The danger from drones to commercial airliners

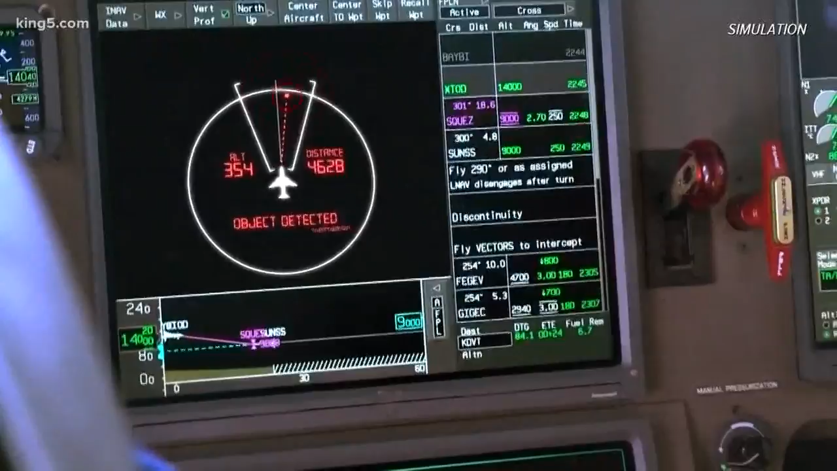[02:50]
likely accompanied by some sort of audio alert. To help the pilots see the target and give some enunciation that now,